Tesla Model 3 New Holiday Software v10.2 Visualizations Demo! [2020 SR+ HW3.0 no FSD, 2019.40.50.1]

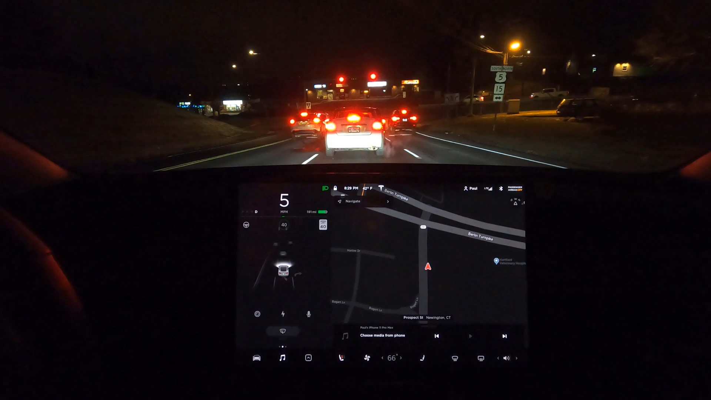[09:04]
Today December 26th 2019. Coming to a stop in the steep downhill here. You'll see the arrows pointing correctly. These point to like a 45 degree. Pretty cool. I think at night we might have a better time with the visualization. Hopefully. You'll be able to see the colors a little more clearly on this display. In my daytime footage. There you go up your road. Forgive that. Alright. Now we're on the smoother highway. So it should be a nice straightforward drive.
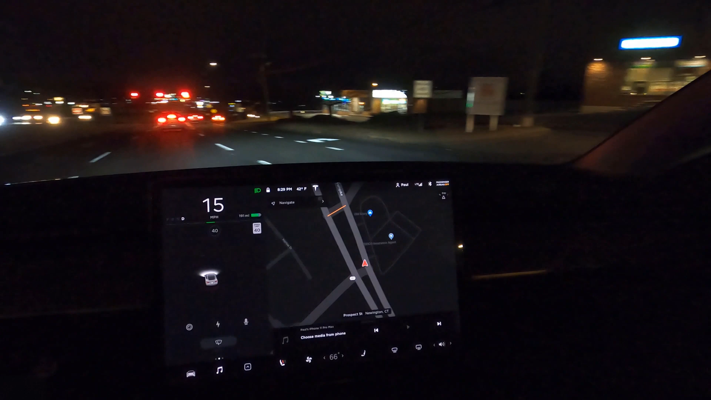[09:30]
And uh. What do you know. There's no one behind me here. Let's get in the spot. Okay.
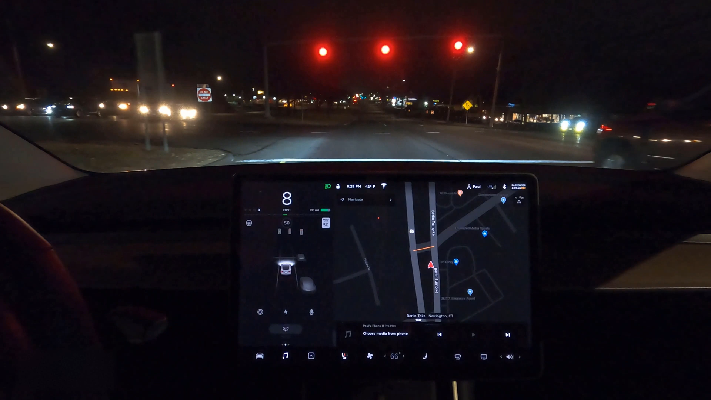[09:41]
So we've got yellow. That is wrong. Uh. Yeah. It's having trouble.